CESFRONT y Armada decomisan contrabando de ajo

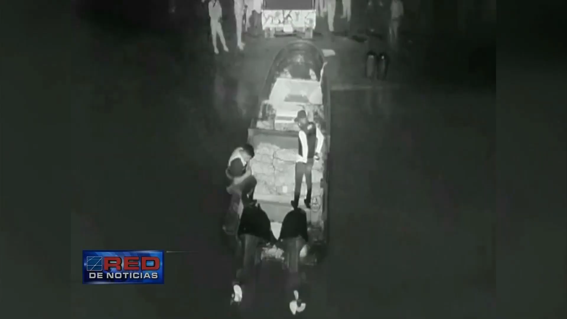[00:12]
Tras una labor de inteligencia llevada a cabo por miembro del CESFRON en conjunto con la Armada Dominicana,
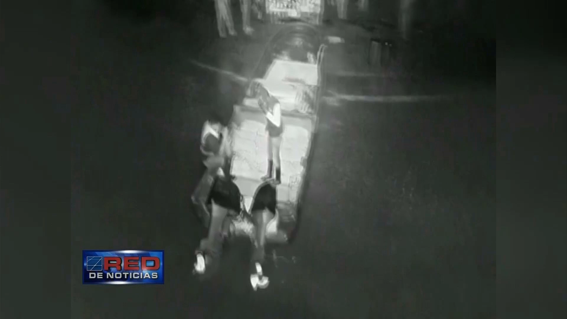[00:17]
fueron decomisado un contrabando de ajo que había sido introducido al territorio dominicano, procedente desde el vecino país de Haití.
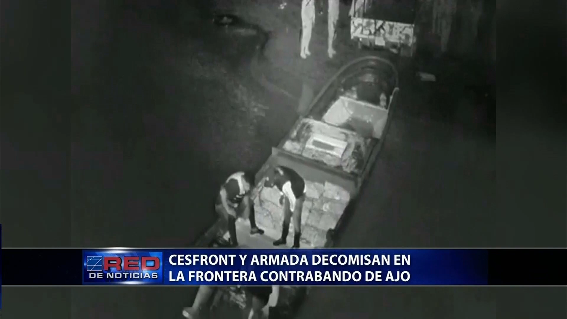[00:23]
Según explicaron las autoridades militares, el decomiso de 1.115 sacos de ajo de 22 libras cada uno se produjo en la desembocadura del río Yaque del Norte en la provincia de Monte Cristi, en momentos en que los contrabandistas los transportarían en una embarcación.